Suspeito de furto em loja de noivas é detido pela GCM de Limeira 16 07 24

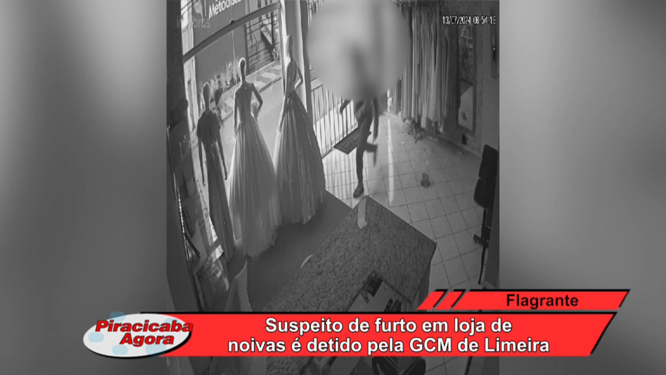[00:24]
Ele informou que o alarme da loja havia disparado. E através das câmeras de segurança que visualizou o indivíduo no interior do estado de Limeira.